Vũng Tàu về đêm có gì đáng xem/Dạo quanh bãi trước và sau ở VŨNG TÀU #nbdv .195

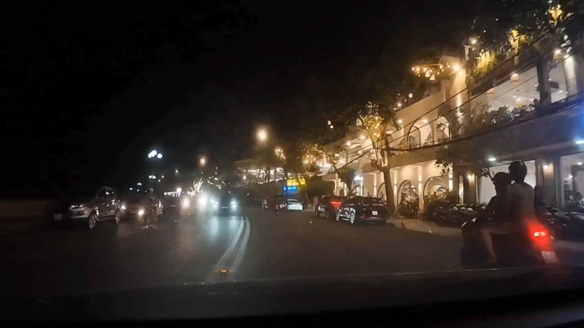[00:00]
Thầy chào mừng các bạn đến với thành phố Vũng Tàu vào ban đêm cả nhà nhé. Thì mình đang ở khu vực chuẩn bị từ bữa sau ra bữa trước, mình đi một đoạn để dạo khu phố này và có gì thì sẽ giới thiệu với cả nhà nha.
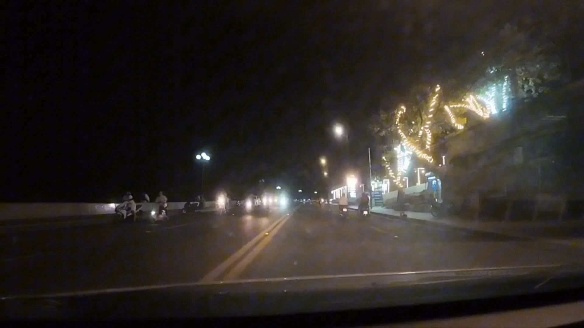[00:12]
Đầu tiên là chúc cả nhà một đêm có nhiều niềm vui và hạnh phúc, đặc biệt là trong có một cái buổi tối không gian lãng mạn trong cái cảnh vui biển cả nhà. Rồi cả nhà theo chân mình nha.
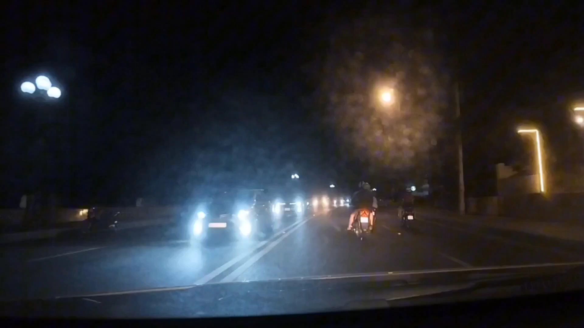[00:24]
Thì trước mắt cả nhà đó là cái đoạn đường đi từ bãi sau ra bãi trước, và cái đoạn này là gần cái bãi trước cả nhà. Thì bên trái cái nhà đó là cái view biển, còn bên phải đó là những cái hàng quán, đặc biệt là những cái quán ăn hải sản. Và dù chung nữa thì cái món mà thường thường đặc sản ở đây đó chính là lẩu cá đuối cả nhà, và một số quán cà phê, đặc biệt là quán cà phê ở bãi trước rất là nhiều cả nhà nhé.
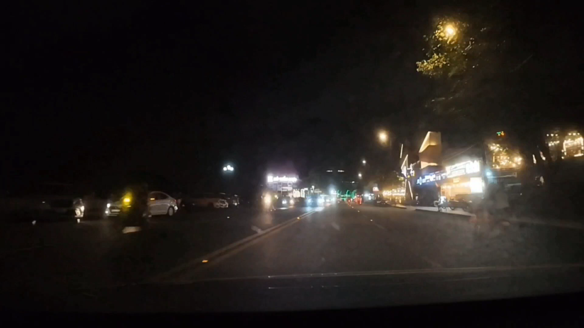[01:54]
Trước mắt đó là hũ trứng mực ông già đó cả nhà, nhà ở bên trái và vui biển đó cả nhà, nhà quan sát nha. Rồi trước mắt mình là có cái ánh đèn màu xanh xanh mà ở phía biển đó cả nhà, đó chính là gành hào cả nhà nha. Cả nhà quan sát ha, theo dõi để nhìn cho nó thấy cái cảnh nó đẹp như thế nào nha cả nhà.
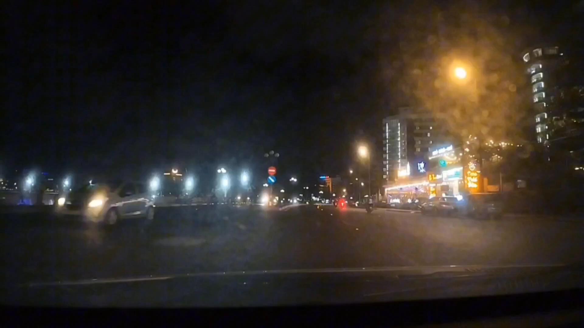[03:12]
cái khu vực quan sát biển gì đó các bạn, cũng có rất nhiều quán cà phê cho người ta, quán ăn hải sản. Và đi sau tới xíu xíu nữa là mình sẽ gặp một cái ngã ba, và nếu mà chúng ta quẹo phải là mình đi vô cái chợ Xóm Lưới cả nhà. Còn nếu mà ở bên trái là nó có một cái công viên nha, công viên. Ở đây có một cái quán cũng khá nổi tiếng cả nhà, đó là cái quán Bà Sáu cả nhà, lẩu đuối Bà Sáu. Rồi trước mắt là ngã ba đó cả nhà, nếu quẹo trái là mình đi xin lỗi, quẹo phải là mình vô quán chợ Xóm Lưới đó.
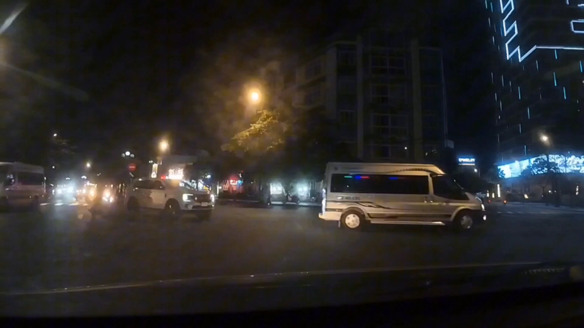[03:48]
Còn mình đi quẹo trái là mình men theo cái con đường này mình đi view biển luôn cả nhà nha, và có cái công viên biển rồi đó, và người ta gọi cái bãi biển này là bãi biển Tầm Du cả nhà, Tầm Dương cả nhà.
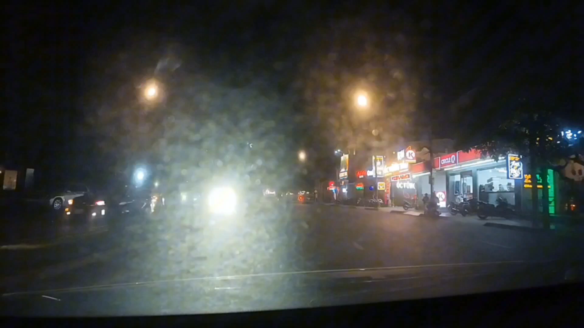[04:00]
Nó trước đây người ta hay gọi là bãi trước, nhưng thực sự nó là bãi biển Tầm Dương hết các bạn nha. Này cũng có nhiều cái quán cà phê đẹp, và cũng có nhiều cái khu nghỉ dưỡng, khách sạn nào, rất là bắt mắt cả nhà nha.
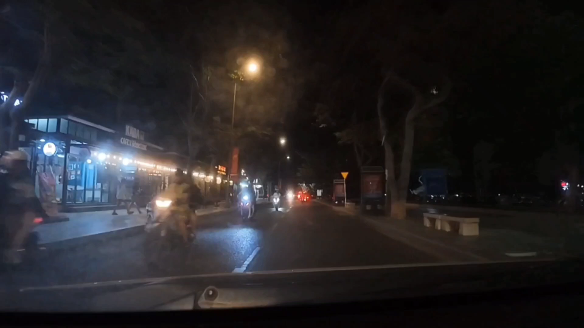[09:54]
Rồi mình ra đến khu vực biển trở lại cả nhà. Khu vực bãi trước biển, bãi trước á, khu vực này thì có một cái sân rộng lắm,
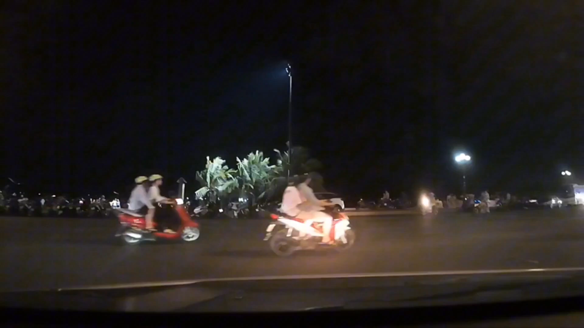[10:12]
và nơi đây thường ban đêm có những cái hoạt động giải trí, là một số người ta tập trung lại đây
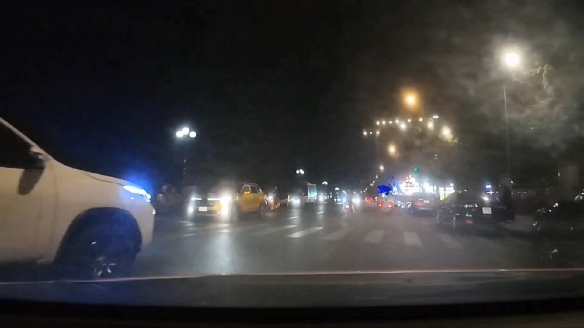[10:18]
múa dân vũ rồi cả nhà, và nhiều người ngắm cảnh vào ban đêm. Gia đình người ta đến đây. Bây giờ mời cả nhà theo như mình kiếm cái chỗ nào đó mình đậu để mình cho cả nhà chiêm ngưỡng cái quang cảnh này nha.
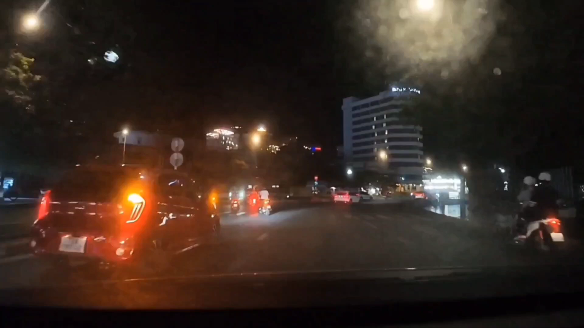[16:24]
Thì trong khu vực này cái nhà thấy xa xa có cái tòa nhà cao đó không? À thì có một cái quán lẩu nổi tiếng ở đây, đó là lẩu có đứa bà Sáu cả nhà ơi.
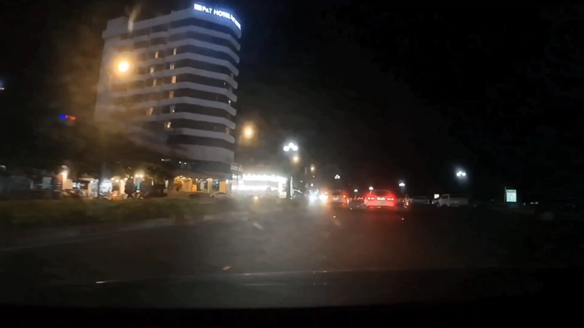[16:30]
Bây giờ đến nó chiêm ngưỡng nha. Trước Vũng Tàu
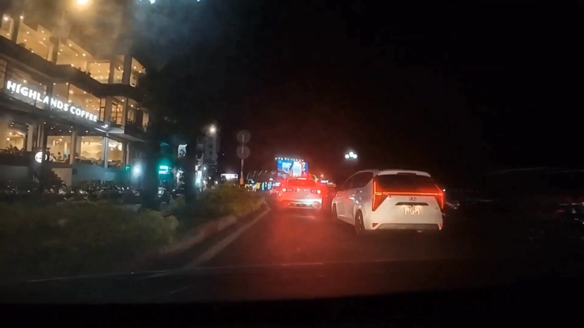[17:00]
bên trái có tòa nhà 3 tầng đó nha, đó gì mà vàng vàng đó, đó là vàng vàng đó chính là Hà Lan cho cả nhà nha. Còn phía bên biển mà có cái bảng xanh xanh cao cao đó chính là Gành Hào cả nhà nha.
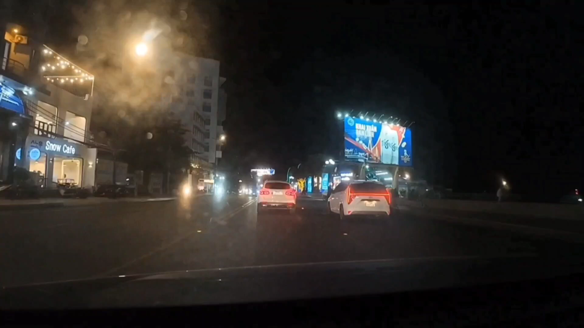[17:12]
Mình đang đến khu vực Gành Hào trở lại cả nhà.
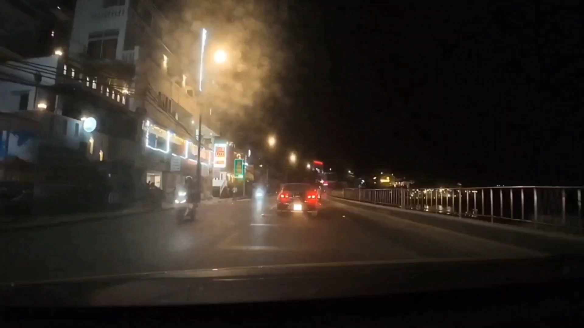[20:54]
rồi xa xa bên phải cả nhà, đó là cái quán cà phê Marina đó cả nhà, và cái chỗ mà khu nghỉ dưỡng Mercury đó cả nhà, bên phải á cả nhà, theo dõi nha, quan sát ha. Trước đây nó là nhà hàng lát rừng đó cả nhà, bây giờ thì nó là Marina, nó đổi lại quán cà phê và cái khu nghỉ dưỡng tách làm hai cả nhà.
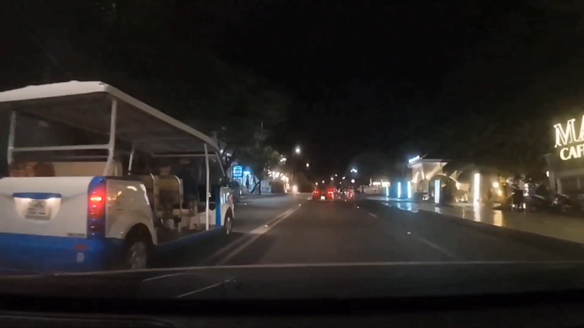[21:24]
Đèn á, nghe ánh đèn đó cả nhà nha, đây nè, đó đó.